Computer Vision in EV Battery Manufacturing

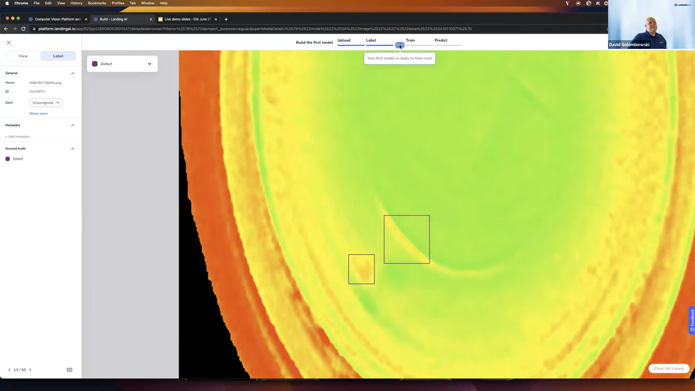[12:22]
so label just one or two more here let's call this a defect and this all right so now i'll close the labeling view i can do that by selecting the go button here right at the top